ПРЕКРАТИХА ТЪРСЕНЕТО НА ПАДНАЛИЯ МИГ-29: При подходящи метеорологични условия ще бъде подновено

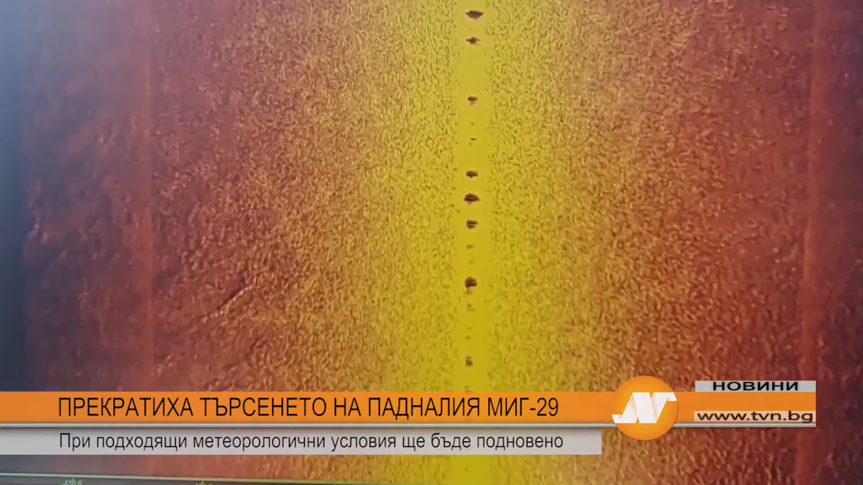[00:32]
Професор Димитров показа как техниката за подводен оглед визуализира морското дъно и обектите на повърхността му. Това е многолучева сонарна система Т-20Р с инерционна навигационна система.
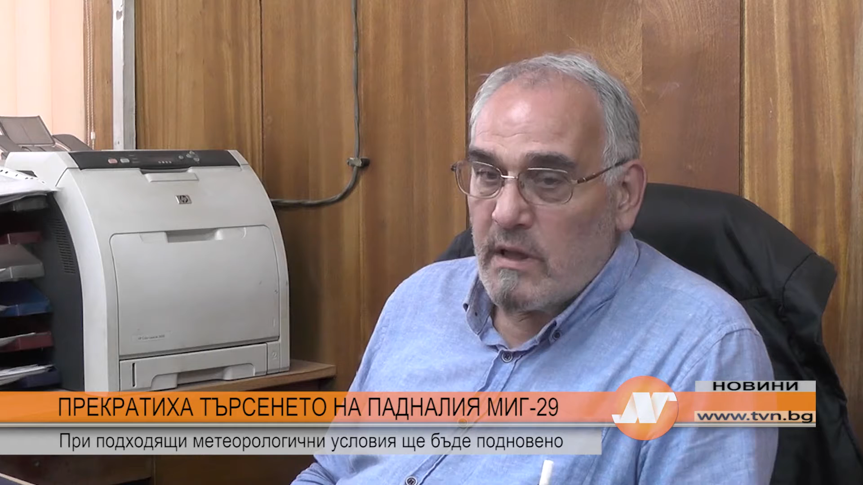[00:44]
Точността на навигацията по направление 0,01 градус също компенсира и движението на клатенето на кораба крен, диферент, но всички тези движения си компенсират. Тя има 1024 лъча,
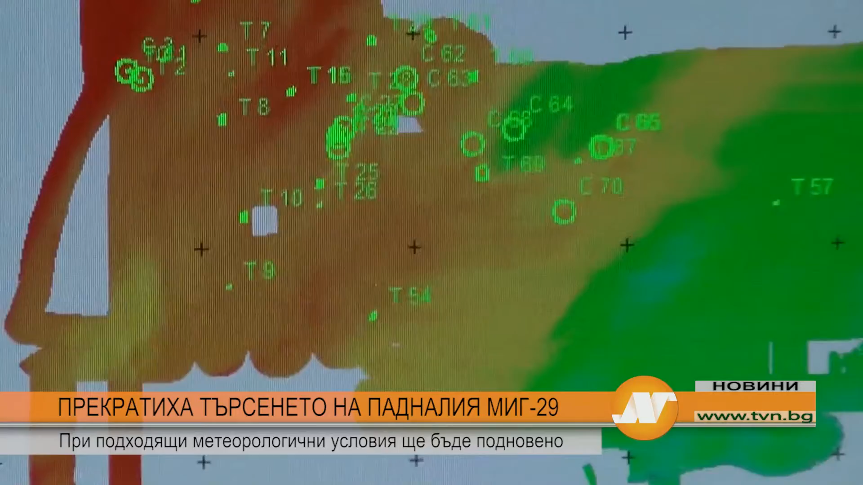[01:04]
като ветрило, като конус, излъчва сигнал надълно към дъното
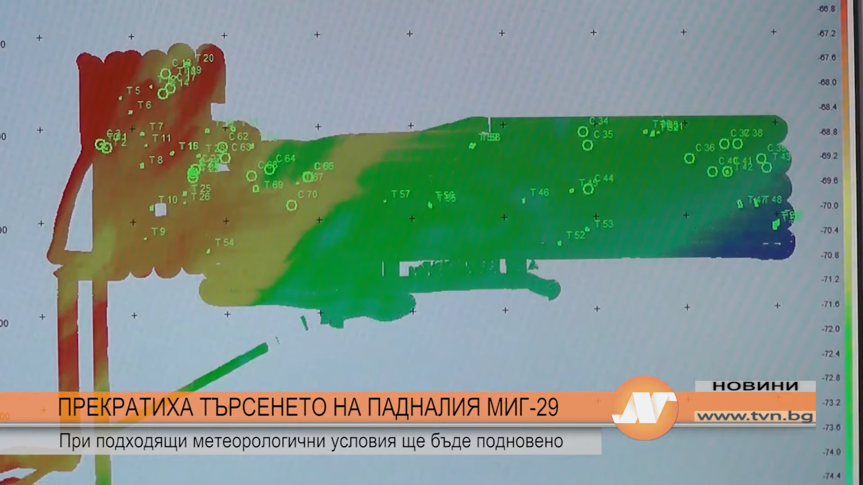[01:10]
и отрезения сигнал са приема в тези 1024 канала. През дните и нощите екипът е работил върху 70 цели, набелязани в периметра на търсене. Не е открит обаче нито един обект,
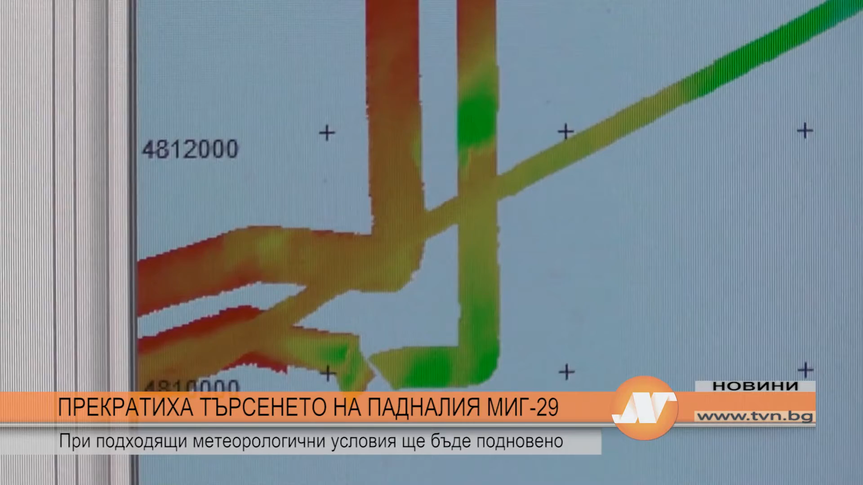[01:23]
който да подскажа, че катастрофата се е случила точно в този район.
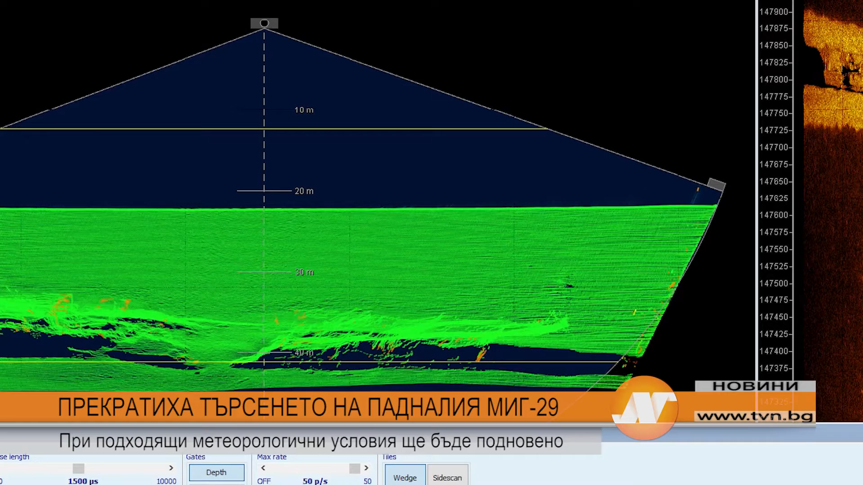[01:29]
Това са близо 51 квадратни километра обследвани с резолюция на данните, така че може да се открие евентуално обект с размери до 50 сантиметра.
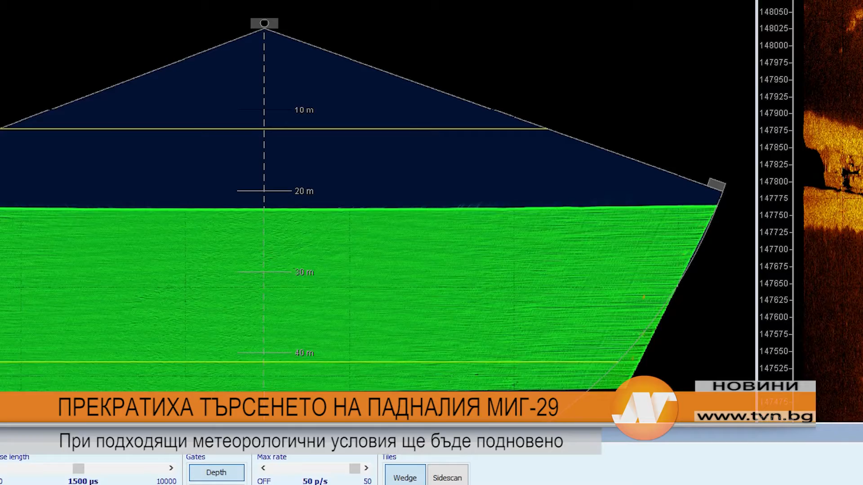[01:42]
Голяма района? Голяма в 50 квадратни километра. От черната котия за сега няма и следа.